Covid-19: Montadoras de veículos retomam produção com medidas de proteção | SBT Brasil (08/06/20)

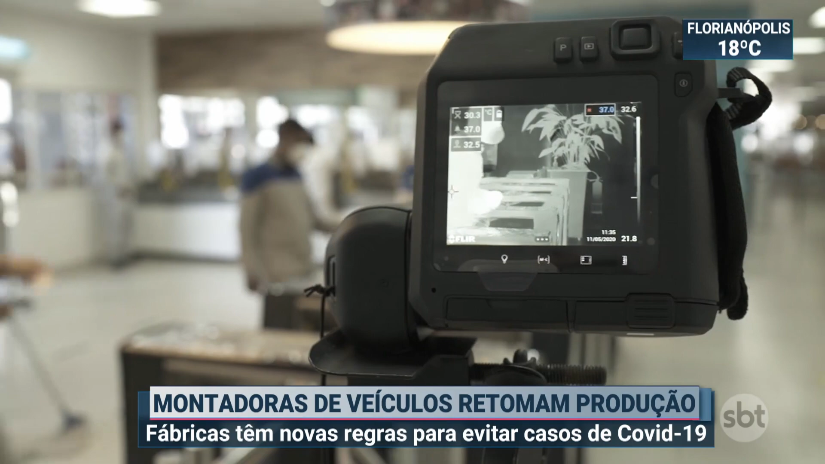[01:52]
Câmeras térmicas monitoram a temperatura de cada um dos 13 mil trabalhadores. O crescimento da produção nos próximos meses ainda é incerto.